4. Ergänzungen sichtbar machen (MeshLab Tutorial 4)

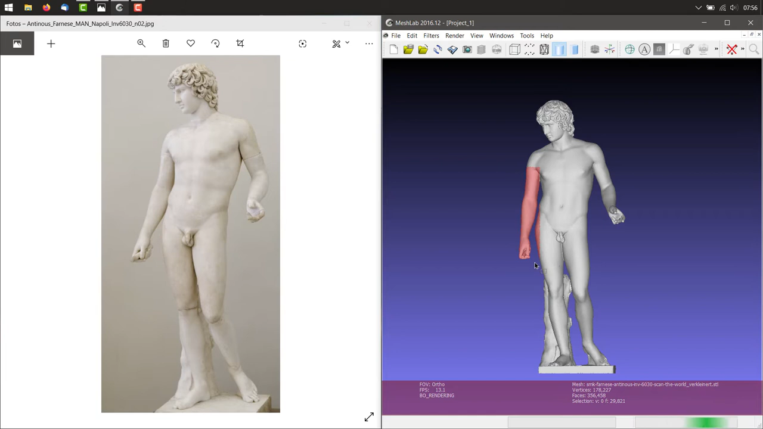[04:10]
Dafür markieren wir sie wieder mit dem rechteckigen Selektionstool. Mit STRG und linker Maustaste kann man eine neue Auswahl der bisherigen hinzufügen und mit SHIFT plus linke Maustaste kann man sie auch wieder entfernen. Mit ESC kann man aus dem Tool-Modus in den Navigationsmodus wechseln und so sicherstellen, dass man nicht aus Versehen zu viel markiert hat.
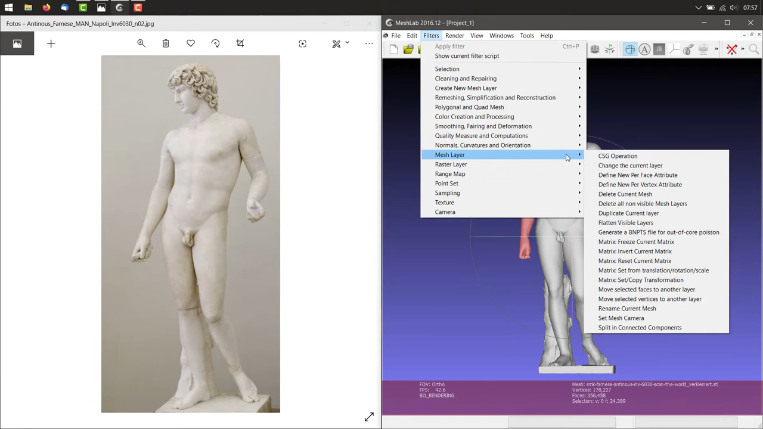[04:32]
Ist man mit der Auswahl zufrieden, geht man auf Mesh Layer und wählt den Filter Move Selected Faces to Another Layer.
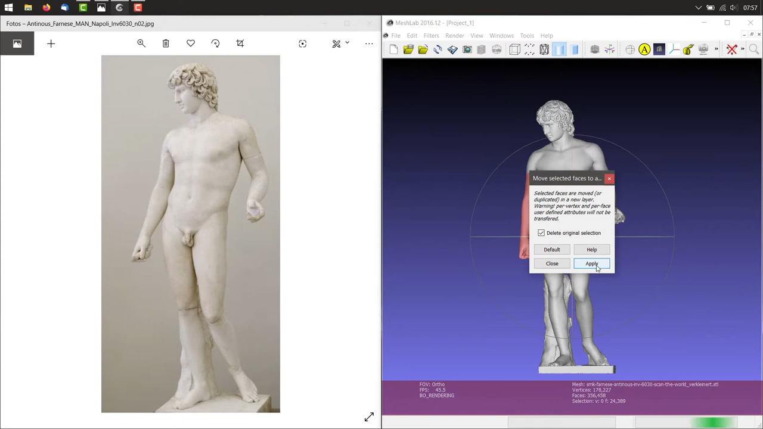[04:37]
Damit kommt automatisch wieder die Projektübersicht ins Bild und wir sehen, dass dort ein weiteres Mesh hinzugekommen ist. Wir speichern das Ausgangsmodell unter einem neuen Namen, das neu hinzugekommene Mesh des Armes im gleichen Format und anschließend
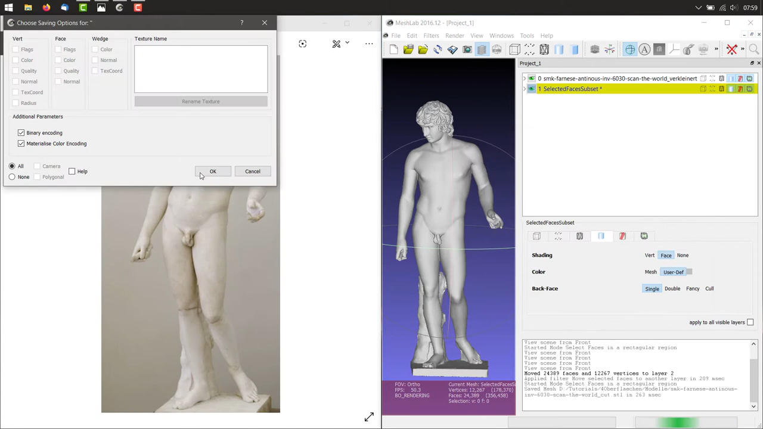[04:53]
auch das Projekt als solches unter File Save Project.
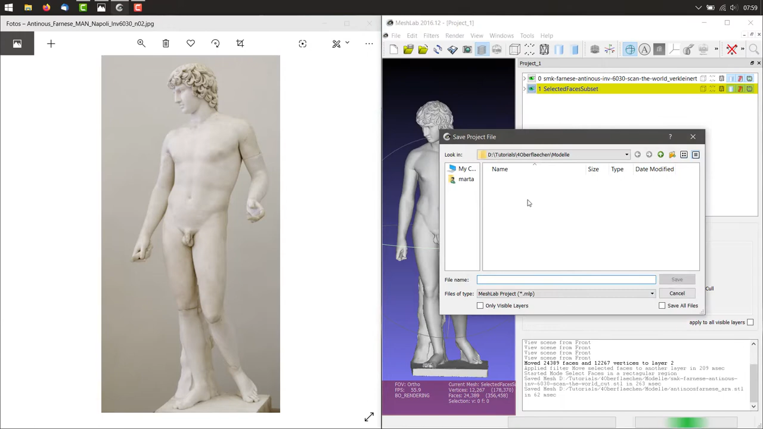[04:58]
So geht man für alle Gliedmaßen vor und mit jeder Auswahl
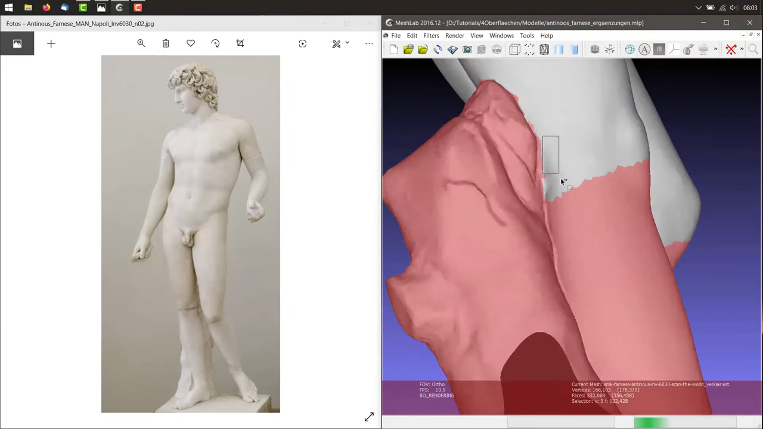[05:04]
kommt ein weiteres Mesh in der Projektübersicht dazu. Ist man damit fertig, kann man mit dem Einfärben beginnen. Diese Freistellung der einzufärbenden Bereiche dient dazu, nicht aus Versehen zu viel zu bemalen.
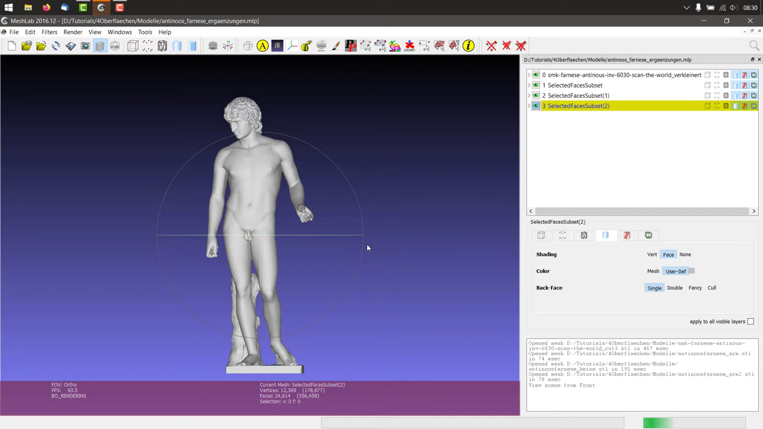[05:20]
Denn klickt man auf das Pinsel-Symbol in der Tool-Leiste und betrachtet die Einstellung, so sieht man nur hier die Möglichkeit, einzelne Schritte rückgängig zu machen.
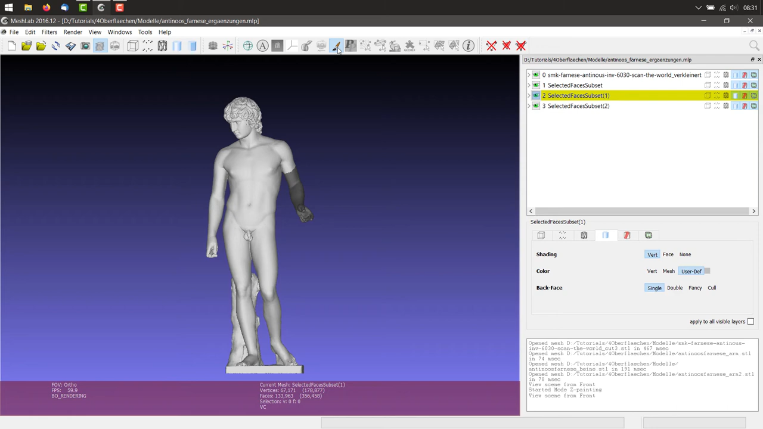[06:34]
Dann wählt man die nächste Ebene aus und bemalt auch diese und geht so mit allen Körperteilen vor, die bemalt werden sollen.